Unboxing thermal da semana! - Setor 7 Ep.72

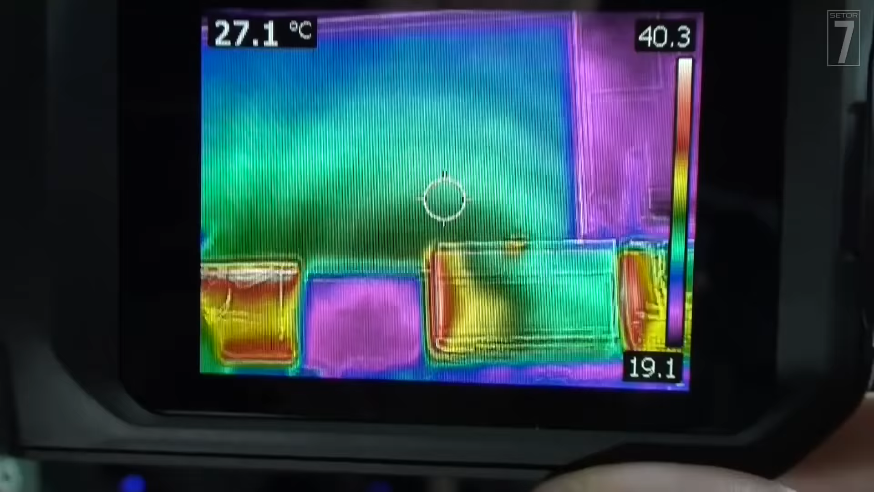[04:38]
On screen: spot 27.1°C
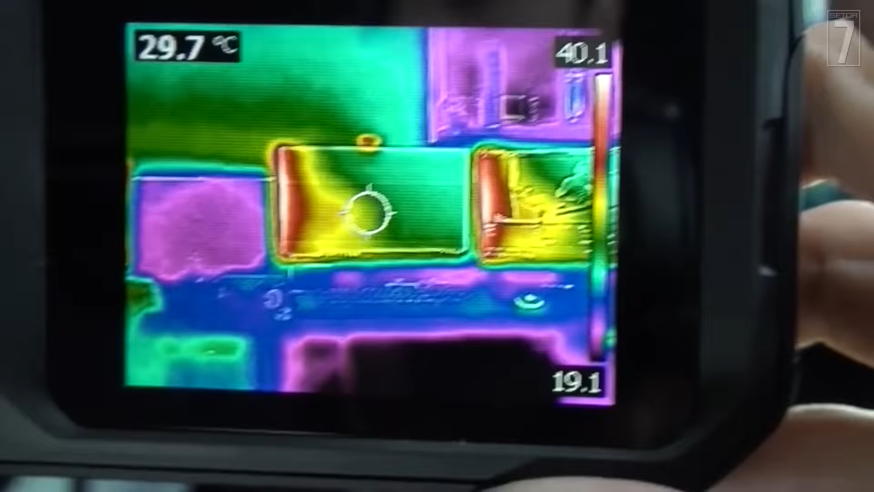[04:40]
On screen: spot 29.7°C
A tela do computador, vamos ver ali embaixo.
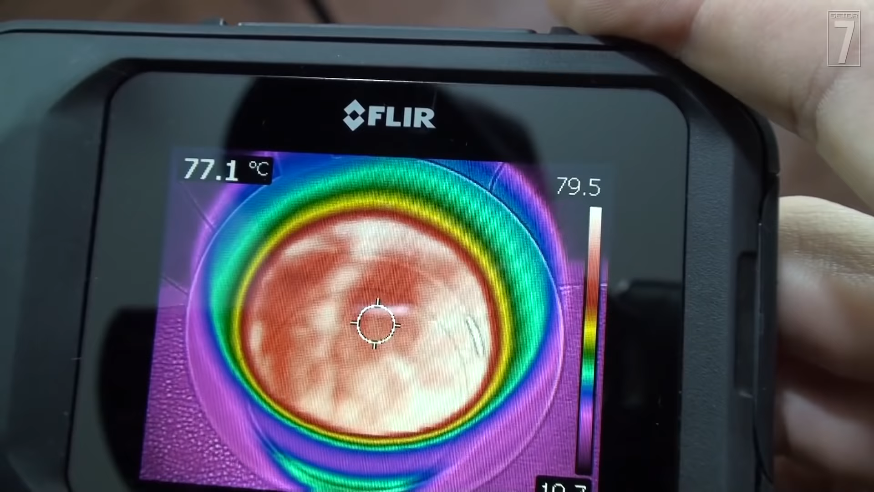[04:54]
On screen: spot 77.1°C
76, 77 graus, cara. Tá frio. Que legal.
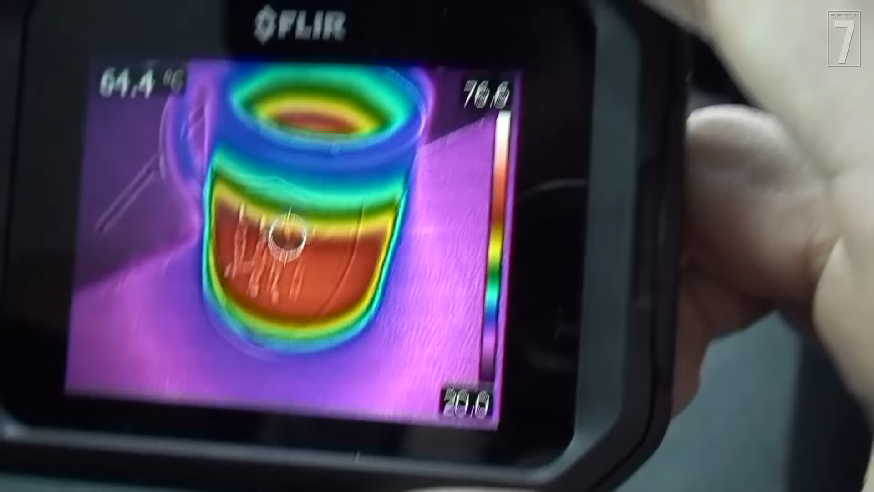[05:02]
A xícara, ela só esquenta na região do nosso brasão aqui.
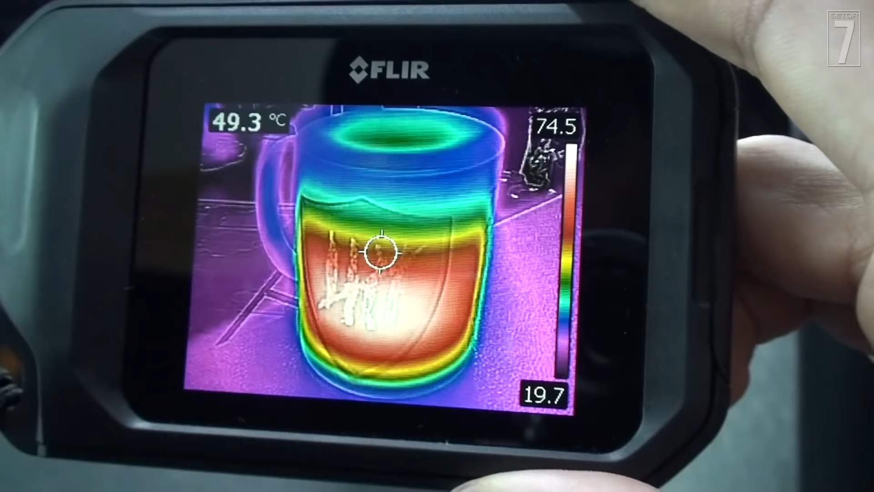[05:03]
On screen: spot 49.3°C
Cara, que loucura isso. Lá ao longe, o que vocês estão vendo, tem um foco. Aquele foco brilhante é a chaleira com água. E olha só que interessante.
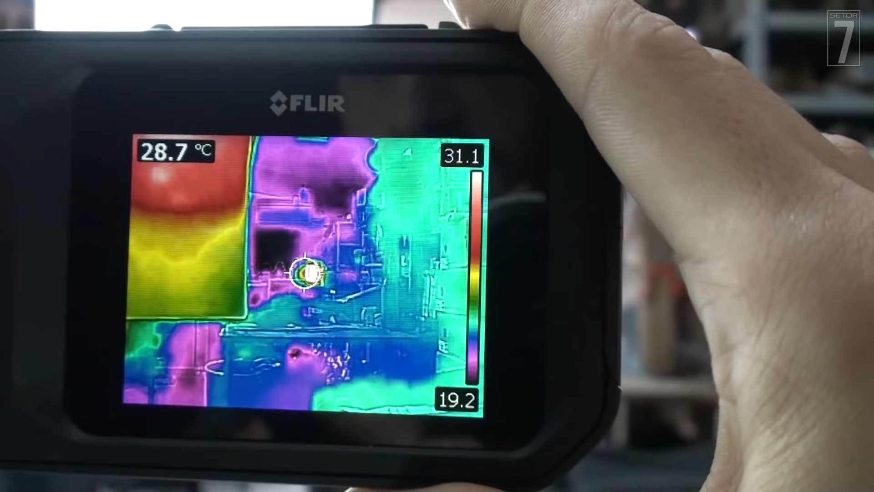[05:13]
On screen: spot 28.7°C
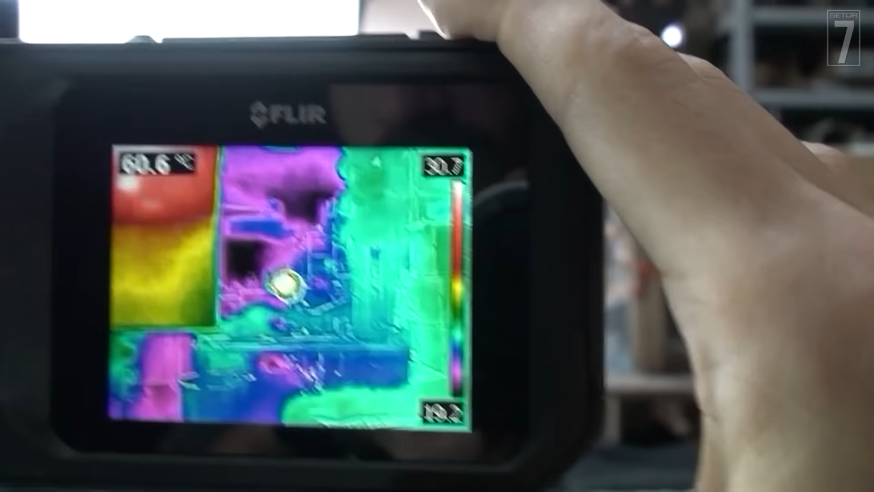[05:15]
A chaleira com água, daqui eu tô medindo 65 graus, cara.
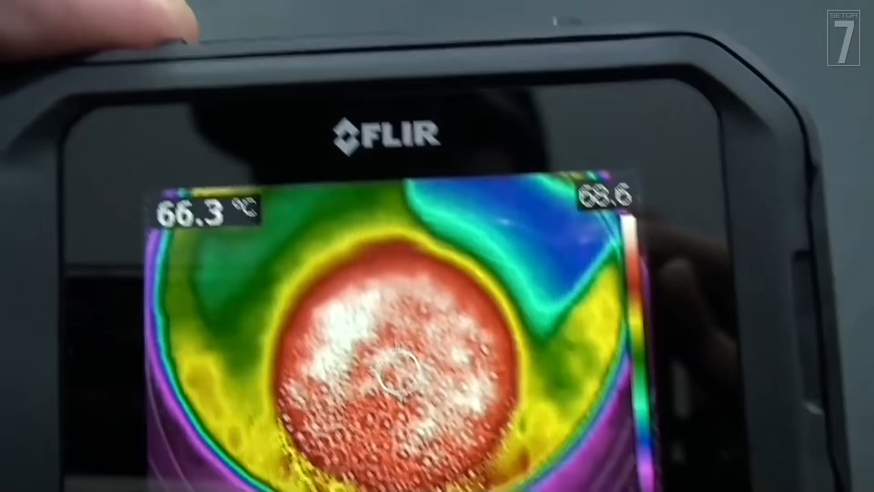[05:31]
E olha do lado de fora como é que tá o copo.
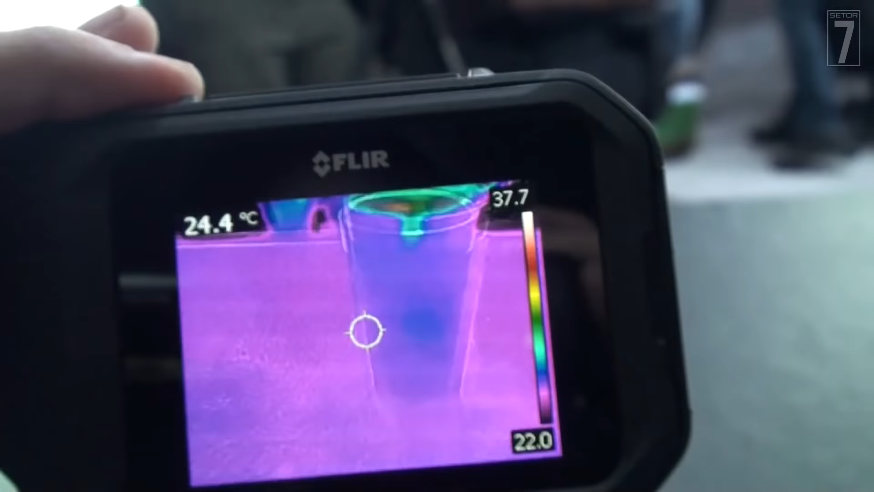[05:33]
On screen: spot 24.4°C
Geladíssimo, cara. 25 graus.
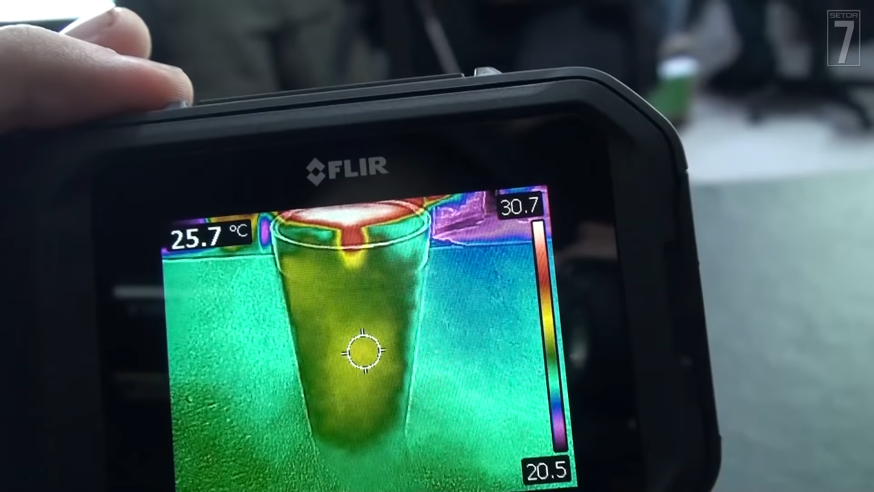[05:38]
On screen: spot 25.7°C
Que legal. Tá aqui na cara...
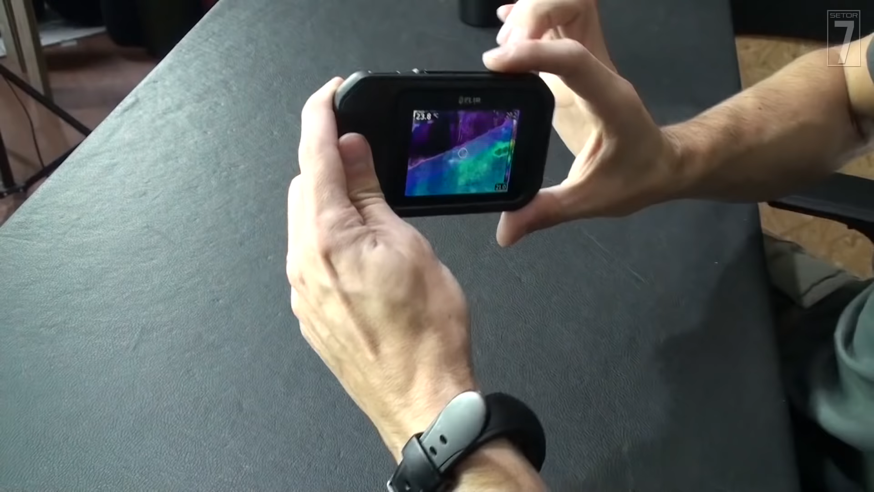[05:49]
A gente pode tirar fotos. Ó. Tá aqui.
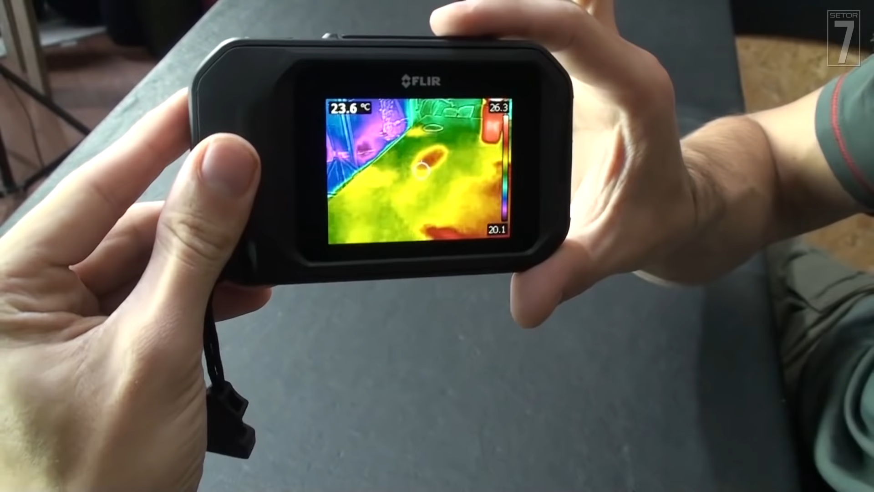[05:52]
On screen: spot 23.6°C
Eu vou lá e aperto. Aí. Pronto.
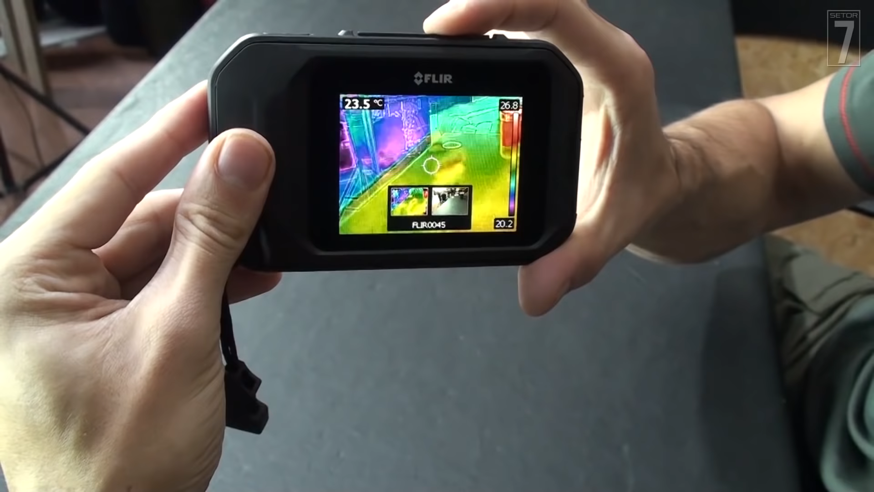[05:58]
On screen: spot 23.5°C
Tirei a foto. A imagem tá aqui, ó. E aí, se eu apertar pra cá, eu venho no menu de imagens.
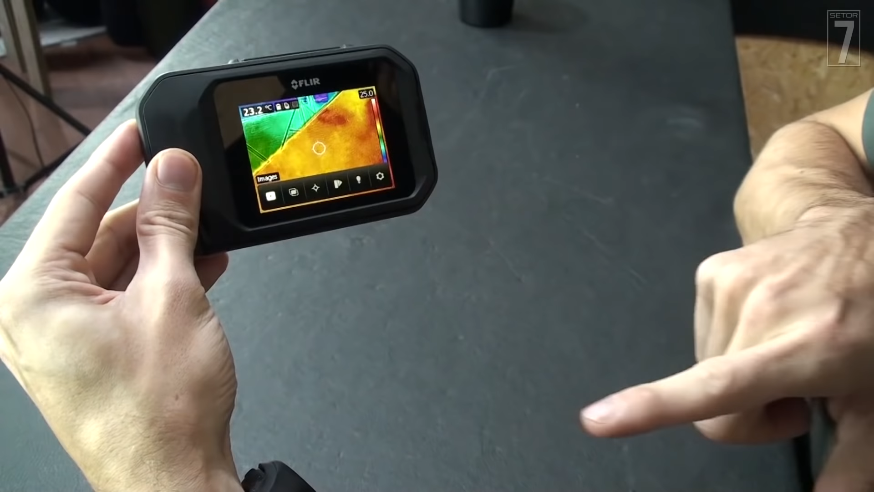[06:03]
Tá aqui a imagem que eu tirei foto. Não só isso.